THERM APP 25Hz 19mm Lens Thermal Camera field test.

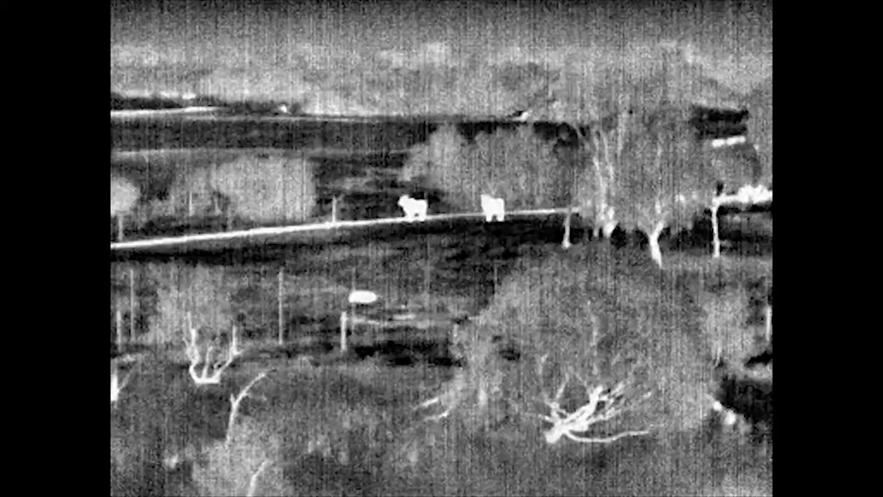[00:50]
my mates just told me that they're actually a land so they're pretty big animal but well it's the biggest antelope well it's the biggest antelope but how how far do you reckon that he's at a couple hundred meters
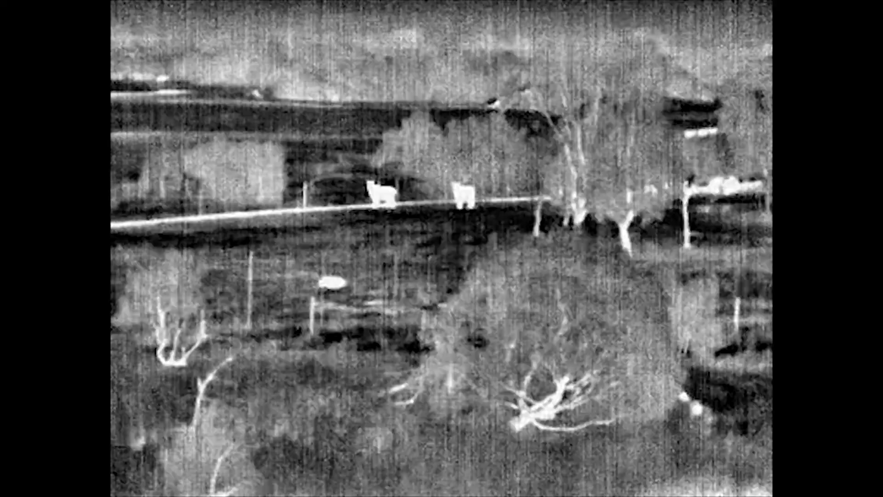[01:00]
nearly 300 a couple of a land
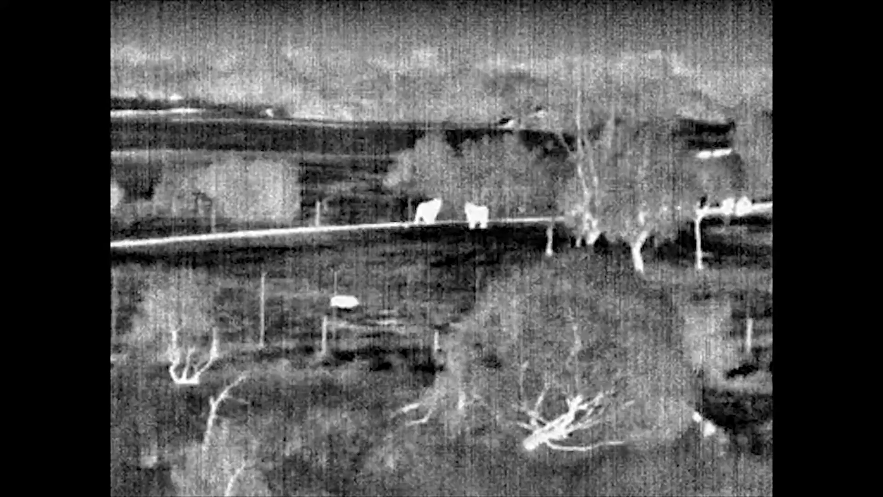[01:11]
that's a fairy ran in the center of the screen now he's gone so I can fly he's still in the tree
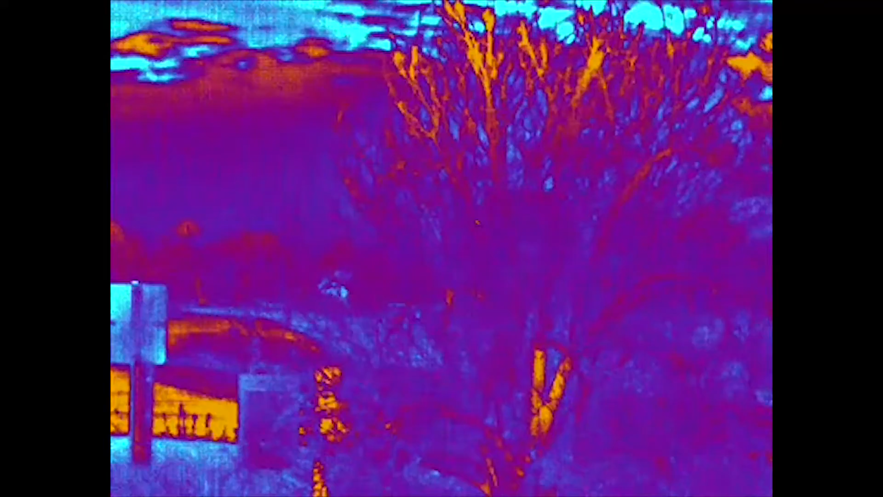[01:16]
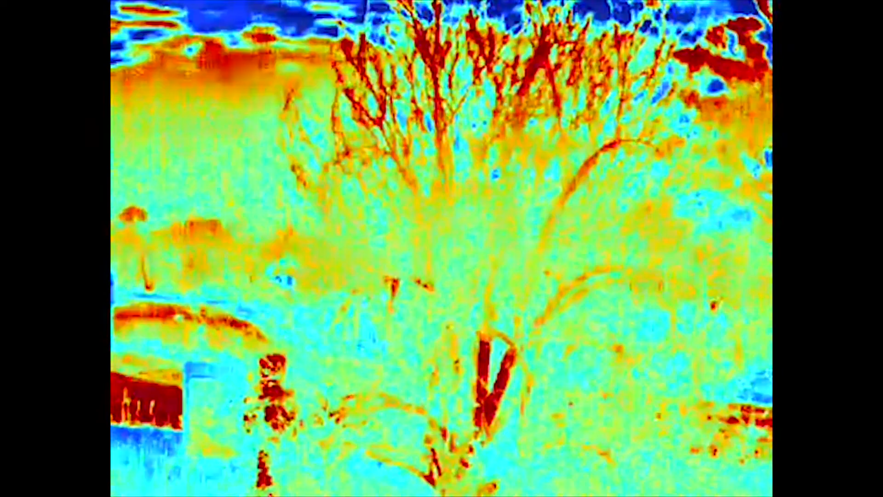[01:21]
there he's still there black hot white hot
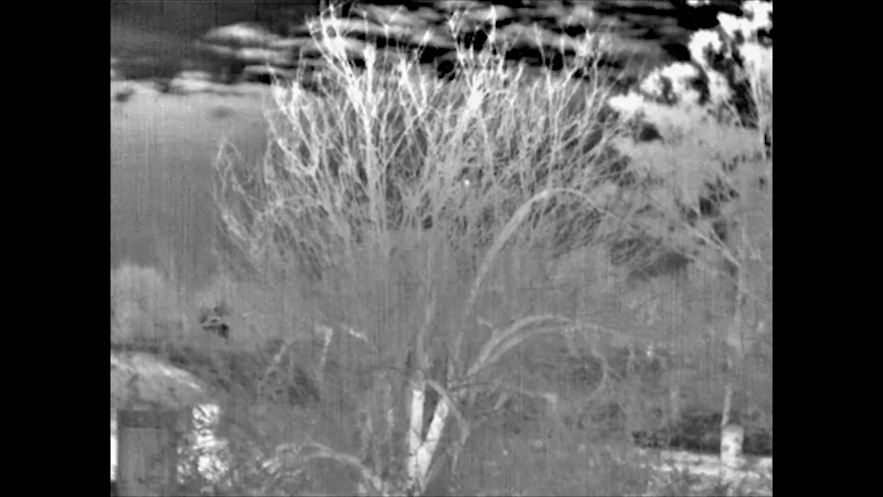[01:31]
vivid
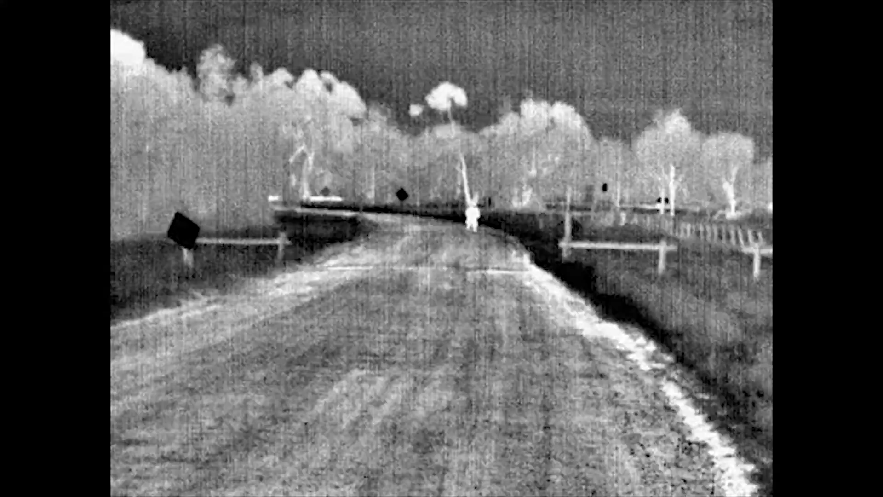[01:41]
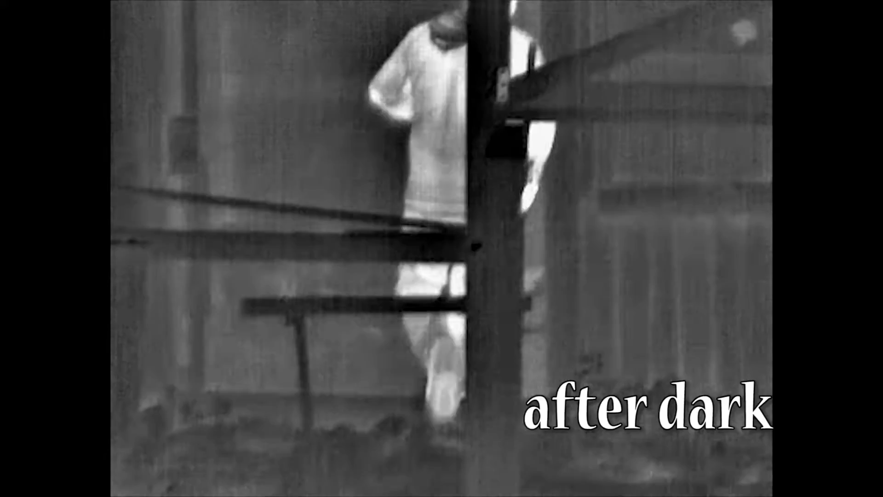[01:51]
Adam's got a visitor in his chook shed
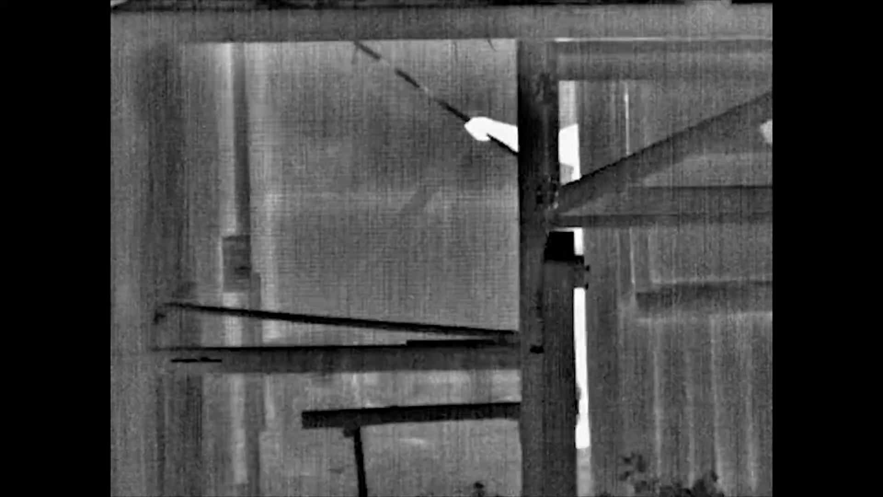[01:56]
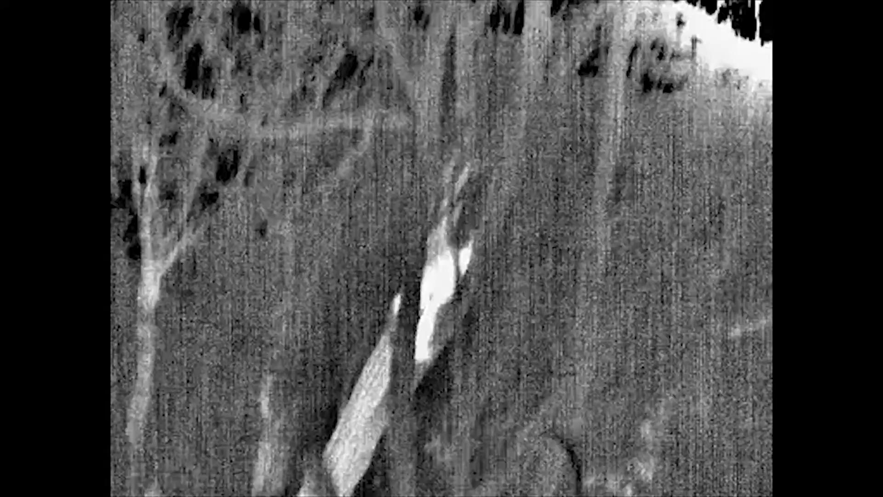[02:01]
up the tree there he goes can't stay out you bird
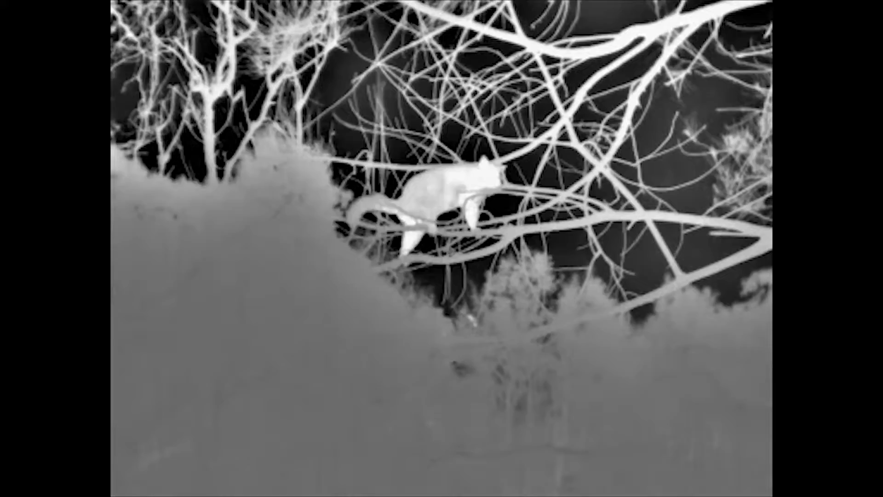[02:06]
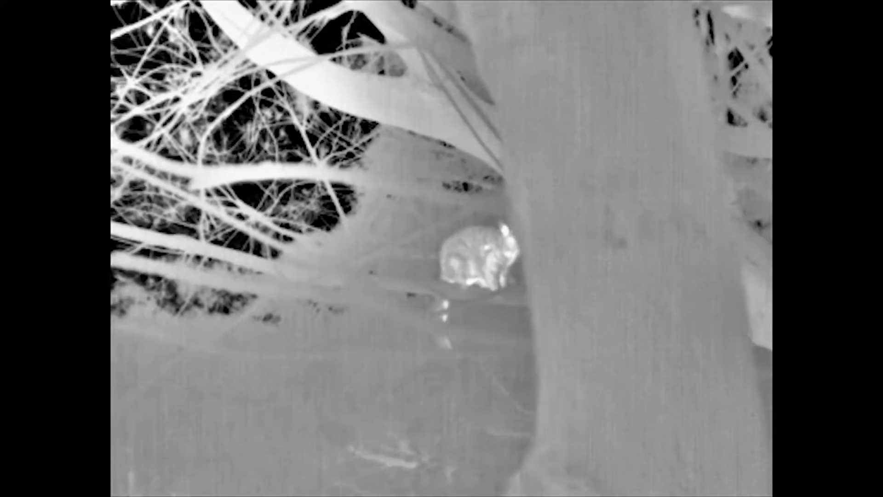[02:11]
I can't see that with your naked eye now I
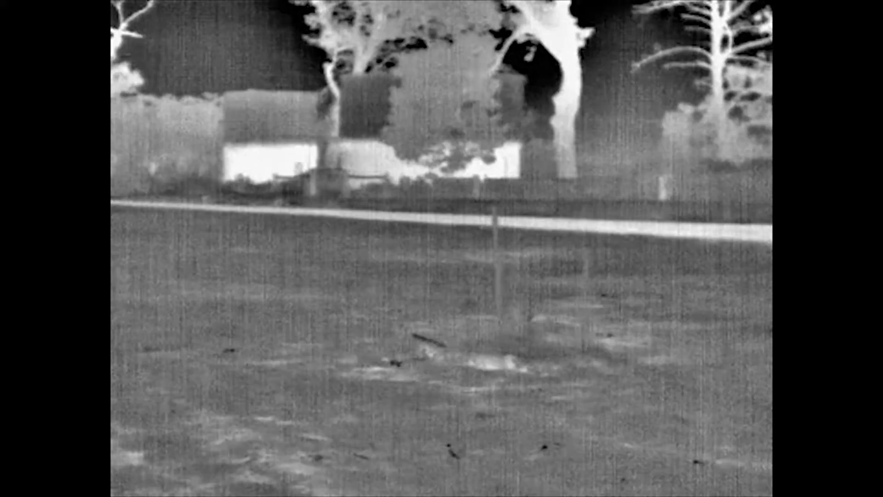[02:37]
another one there there he is in the grass keep popping up in the grass see him
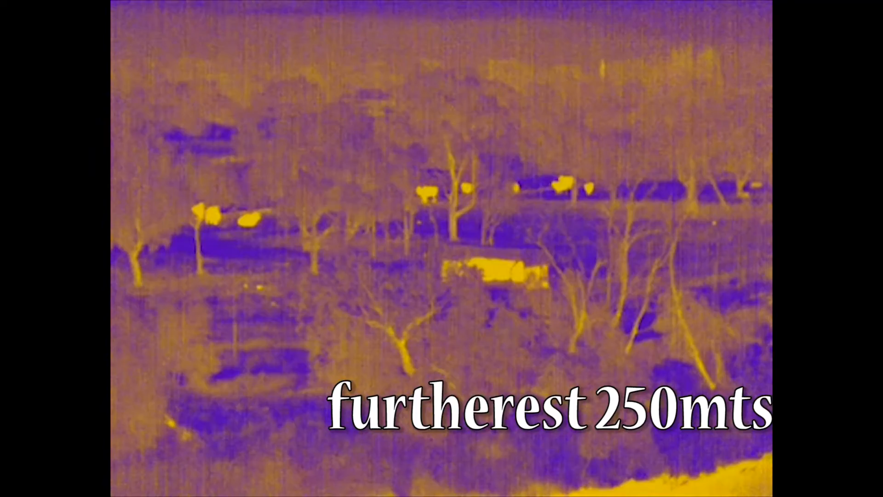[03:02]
and um yeah they're a good 250-300 meters out yeah there you can see a couple of rabbits running in the foreground there
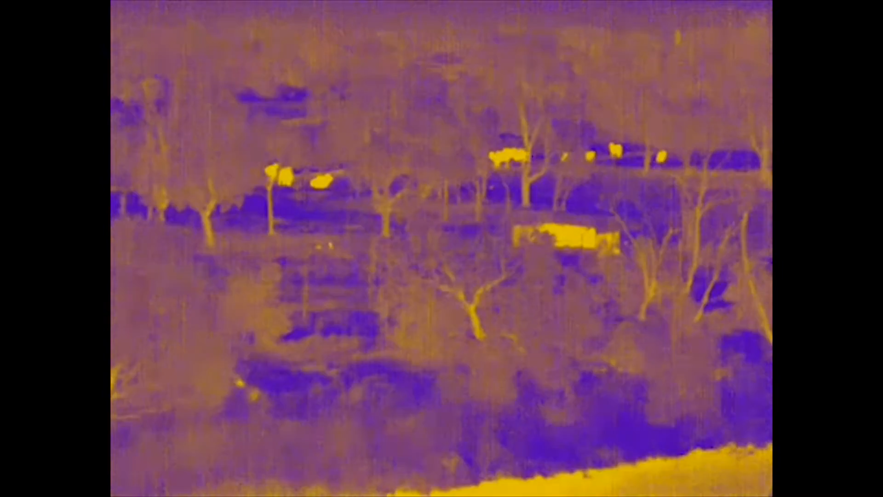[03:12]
in the paddock out the back there be zebra or something and we're pretty sure that where to go
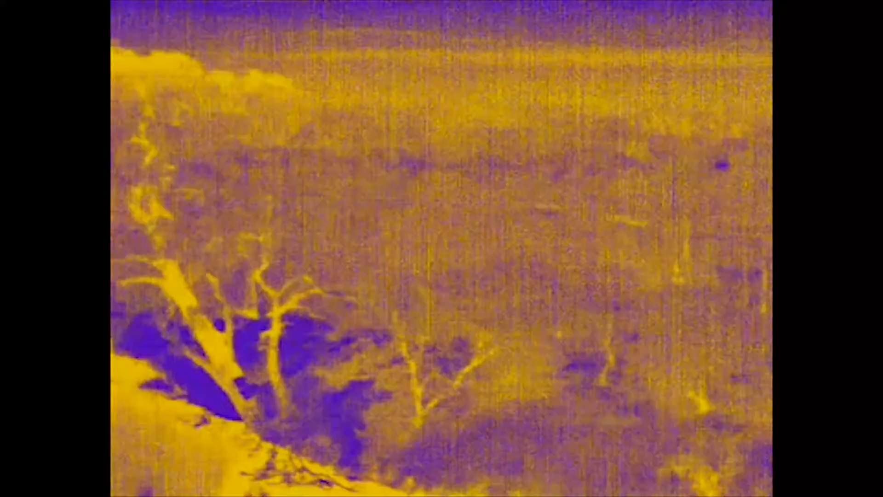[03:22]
back over he's gone beyond the trees now
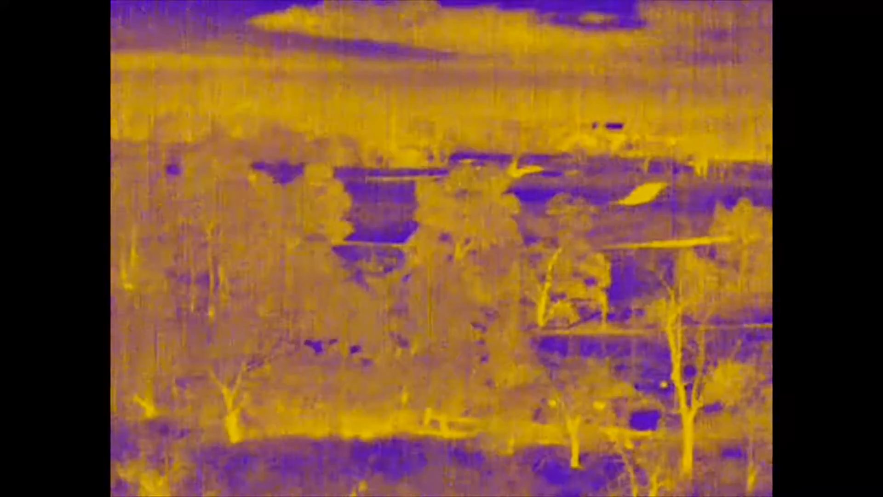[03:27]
you can see a rhino before
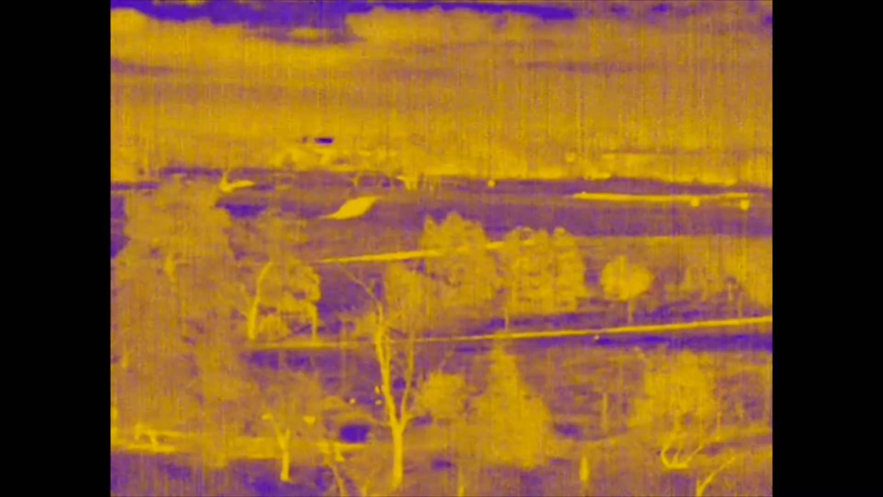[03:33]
that's on the iron iron pallet vivid
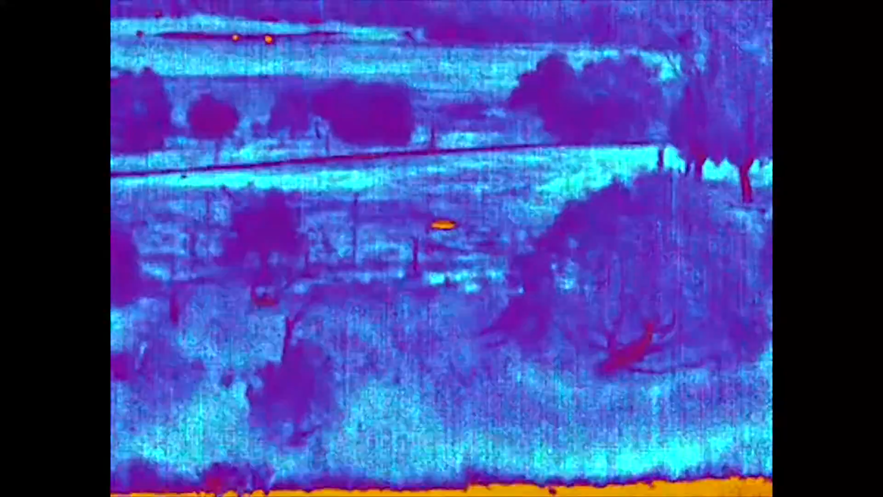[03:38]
white hot black hot
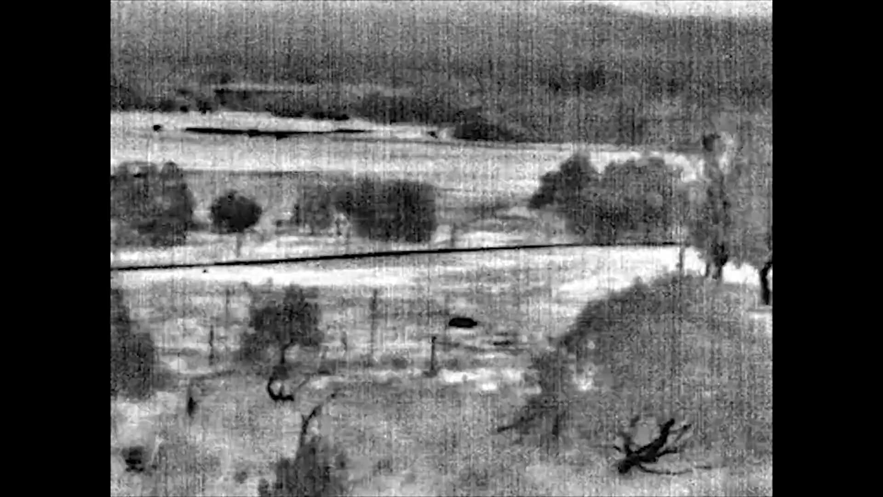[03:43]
center of screen that's a rabbit running around crazy
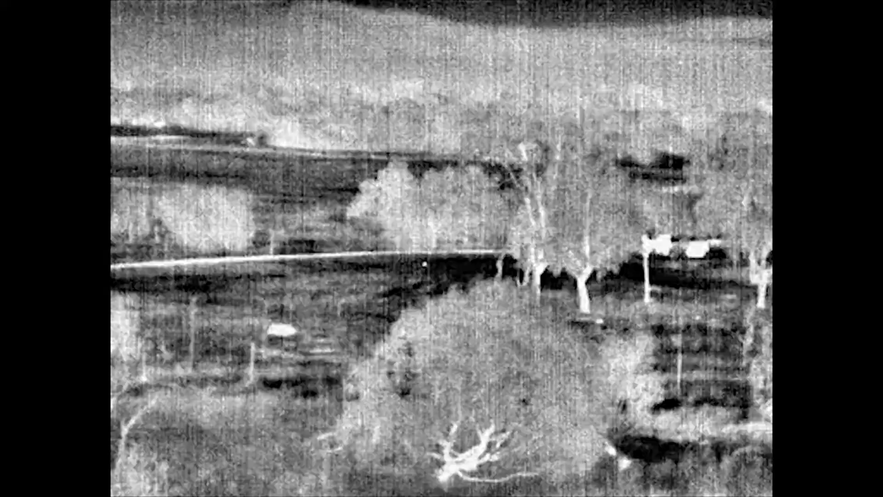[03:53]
so i think you blokes that want to find the fox once you shot him i think you're going to pick him up with this
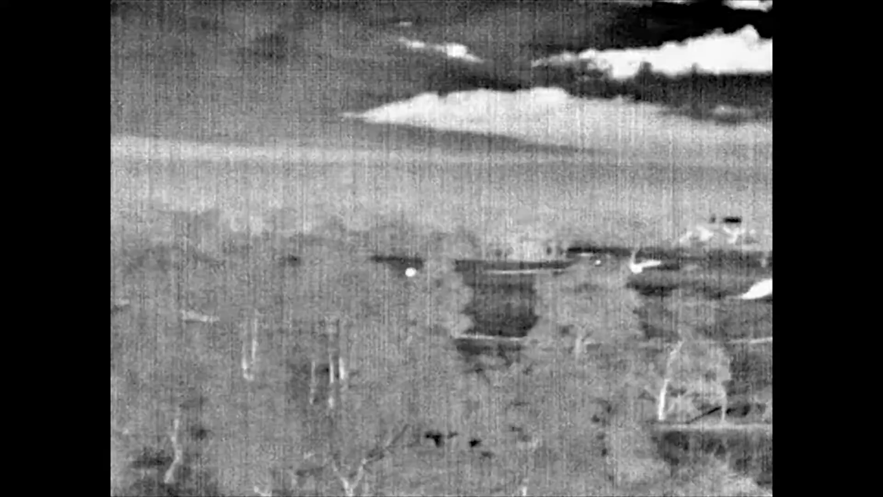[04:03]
there's the rhino center of screen now how far do you reckon that is at?